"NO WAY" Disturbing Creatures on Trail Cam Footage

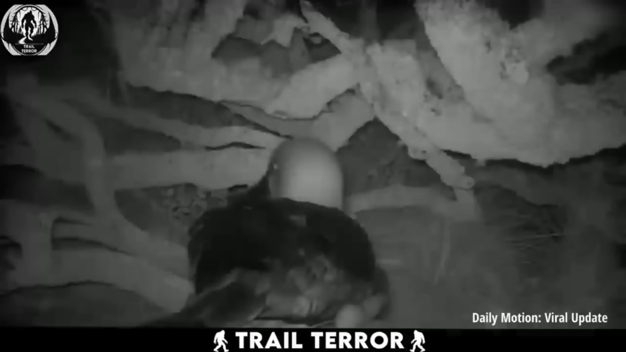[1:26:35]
Imagine being nibbled on relentlessly with no way to see or defend yourself. Pretty terrifying, right? Well, that's the nightmare these poor birds are living. This video, shot in the sub-Antarctic islands of Gao and Marion, sheds light on a distressing situation. Researchers placed cameras in albatross nests after noticing wounded and dead birds in the area. What they discovered was shocking.
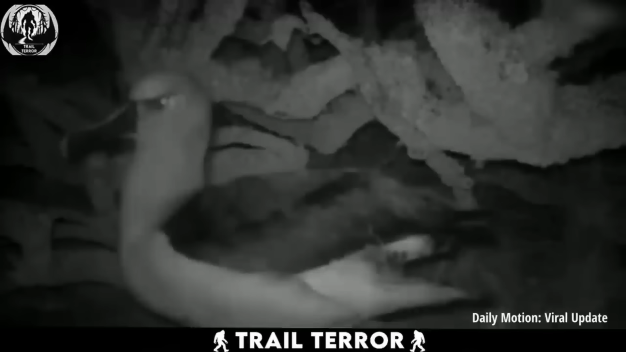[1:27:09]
The culprits behind the attacks were none other than tiny mice. These little rodents boldly stroll into albatross nests and start gnawing away inflicting painful bites on the helpless birds.
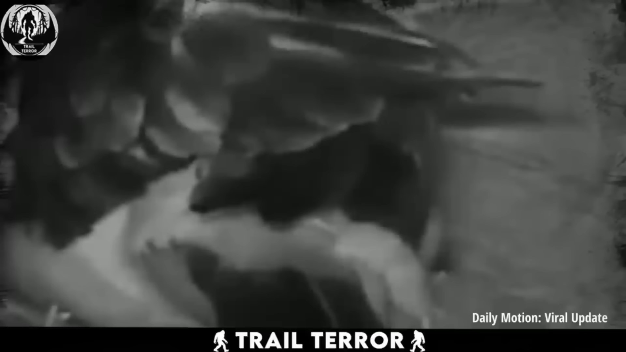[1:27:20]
Imagine how terrifying it must be for the albatrosses. Unable to fend off these relentless attackers. In April alone,
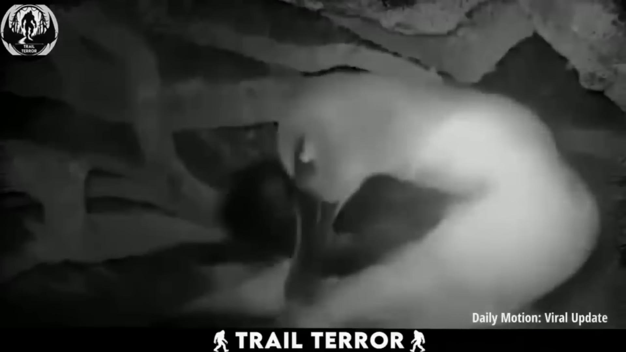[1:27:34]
researchers found eight dead adult albatrosses sparking serious concerns about the situation. The root of the problem? A massive boom in the mouse population on the islands in recent years, leaving devastation in their wake. If authorities don't intervene soon, these poor birds could face extinction on these islands. Let's hope action is taken swiftly to protect these magnificent creatures.
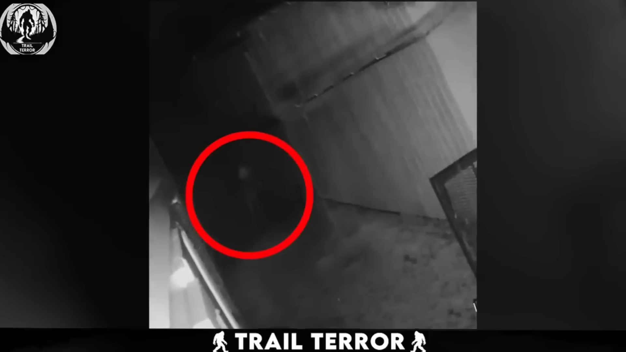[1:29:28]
yourself hoping and praying that it's just a fake? Because if it turned out to be real, it would shake your very existence. This particular clip was captured by a security camera in a California house during the night. The footage reveals something incredibly eerie lurking in the darkness of the backyard. It's a strange figure that moves in a chilling and unsettling manner, sending shivers down your spine.
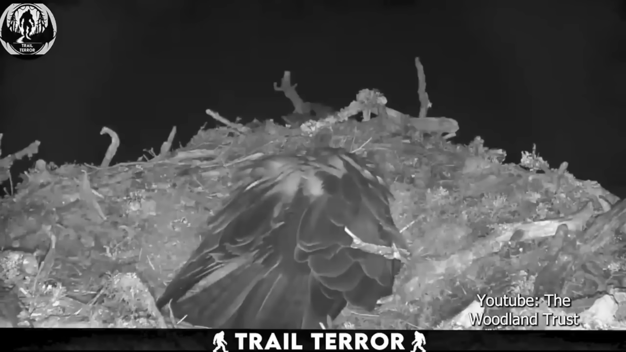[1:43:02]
In the recorded footage from the osprey camera, we witness the osprey peacefully incubating her eggs in the nest during the night. However, the tranquility is abruptly interrupted when the osprey is startled awake by a disturbance below. With keen alertness, the osprey peers down from her nest to investigate. Suddenly, the osprey takes flight, and in its wake, a pine marten emerges, scaling the nest and sniffing around. After a brief exploration, the pine marten seizes one of the osprey's eggs and bolts away with it.
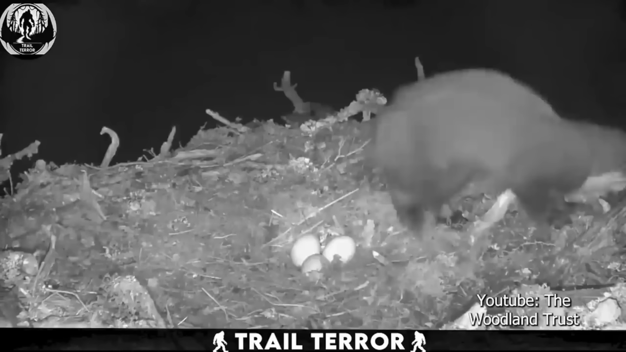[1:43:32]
But before it can make another theft, the osprey springs into action, launching an attack to protect her eggs. Despite the osprey's valiant efforts, the pine marten manages to evade her assault and bolts away with the two remaining eggs. Who knew pine marten were experienced in theft like that?
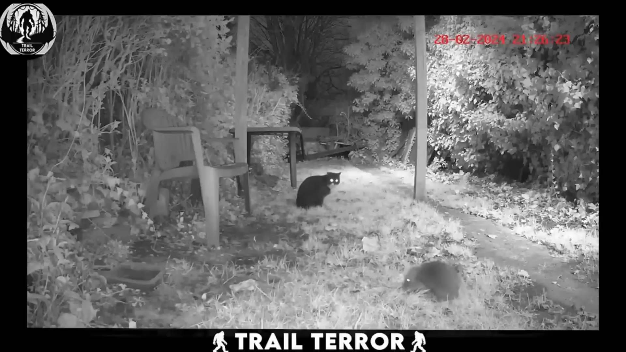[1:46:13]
Ever wondered who would win in a showdown between your proud feline and a hedgehog? Well, no need to guess, because we've got the video right here. Oblivious to the approaching guest, the cat continues grooming itself until it notices a hedgehog strolling towards it.
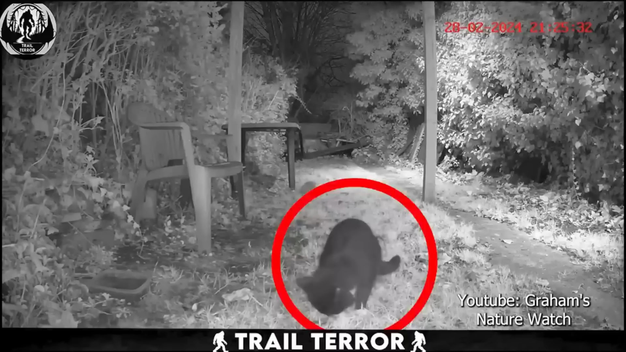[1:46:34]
At first, the cat ignores the hedgehog's friendly overtures, but things take a sharp turn when the hedgehog decides to greet the cat with a less-than-friendly approach. Surprised by the sudden attack, the cat leaps into a defensive stance, keeping a wary eye on the spiky intruder. After the initial shock wears off, the cat cautiously retreats, leaving the hedgehog to enjoy its meal undisturbed.